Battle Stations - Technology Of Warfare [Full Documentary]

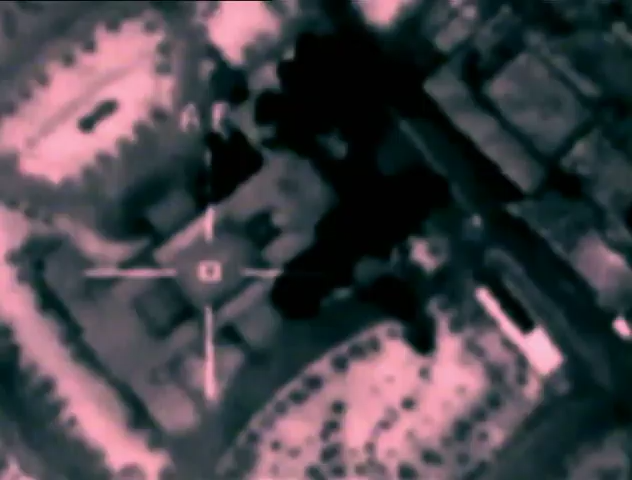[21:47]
hitting his radar and communication centers in the first strike of a conflict